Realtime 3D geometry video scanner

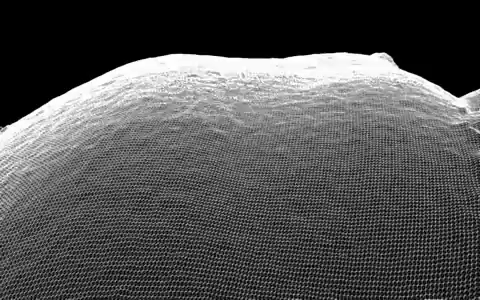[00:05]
This work demonstrates a high resolution, real time,
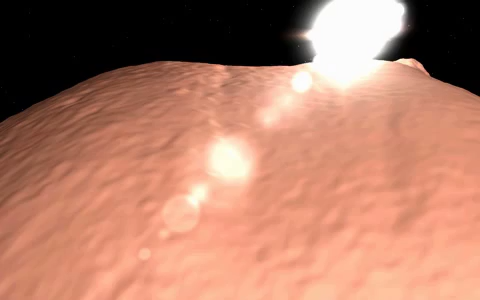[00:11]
3D geometry video acquisition system that can acquire absolute 3D geometry at 180
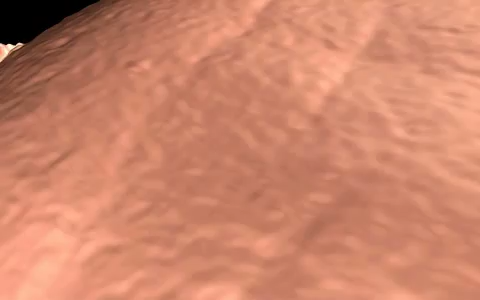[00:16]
frames per second with over 300,000 points per frame.
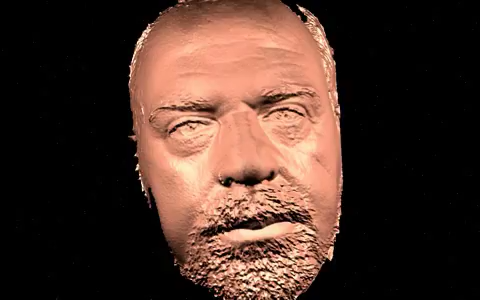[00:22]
It can also reconstruct and render the acquired geometries in real time letting you explore the real detailed geometry surface interactively.
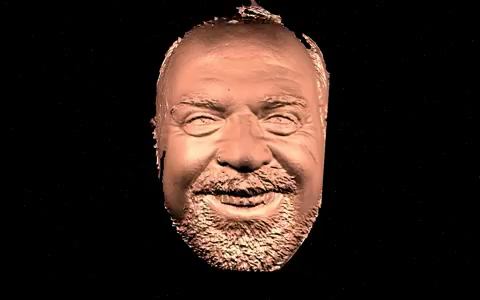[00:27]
The geometry video acquisition system is based on a 2 plus 1 phase shifting method. Using 3 fringe images, the phase is wrapped from 0 to 2pi.
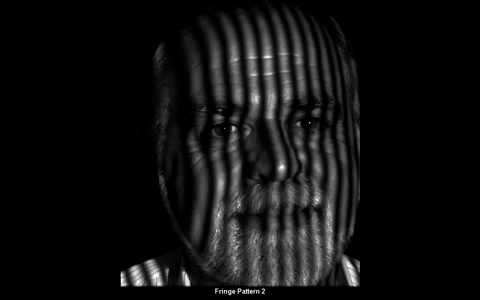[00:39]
A mask is used to remove the background.
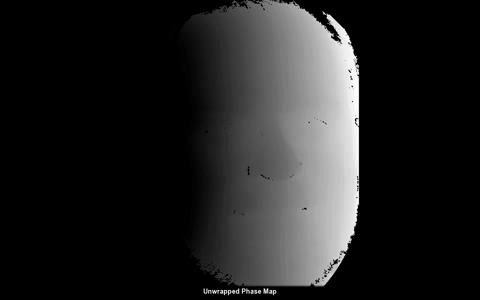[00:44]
The phase is unwrapped to remove the 2pi discontinuities. Once the system is calibrated, 3D coordinates can be obtained based on triangulation. This is a video we captured of a human subject.
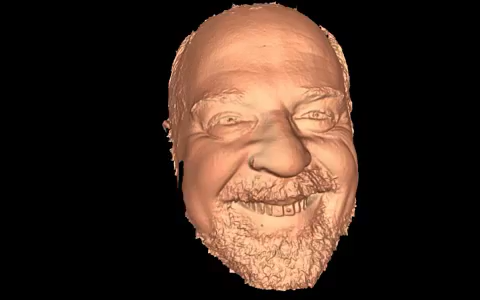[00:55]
During the experiment, we asked the subjects to smile so that true facial expressions could be captured in real time. Because the expressions can be captured in real time and not statically frame by frame, small details of actual muscle movement can be examined. Each 3D frame contains about one quarter of a million points.
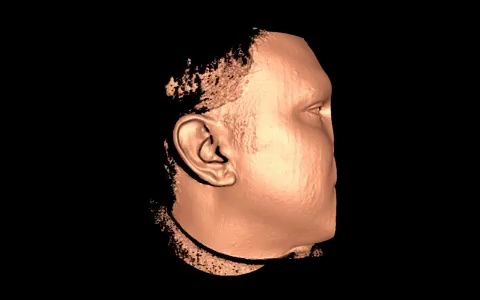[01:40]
The texture information is exactly aligned to the geometry.
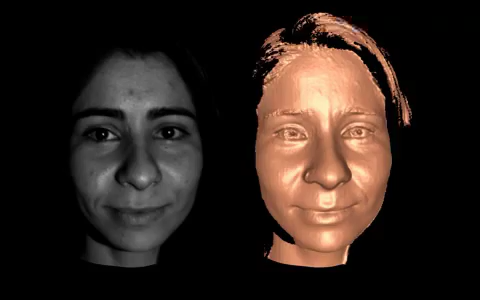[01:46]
What a beautiful smile! Absolute 3D positioning is obtained using a robust algorithm.
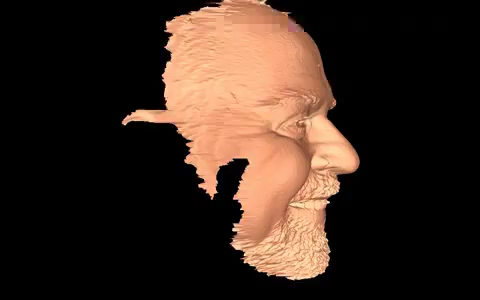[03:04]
We have presented a system that captures 3D geometry video at 180 frames per second with over 300,000 points per frame.